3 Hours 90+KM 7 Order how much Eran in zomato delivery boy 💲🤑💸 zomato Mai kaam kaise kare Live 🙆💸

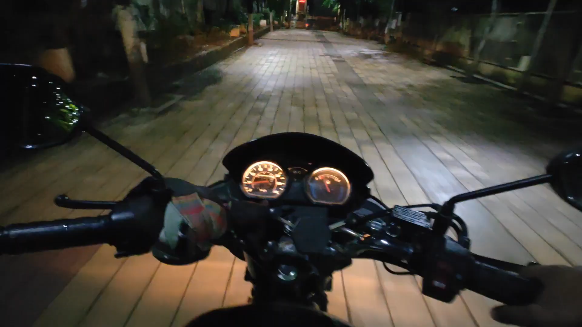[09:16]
कर आइस अभी ठीक लग रहा है यह मिरर तो भाई दो मिनिट पहले क्या गंदा लग रहा था देखो भाई कैसा था अभी जश्ट को वो कभूतर ने उपर से प्रशाद दिया मिरर पुरा गंदा किया और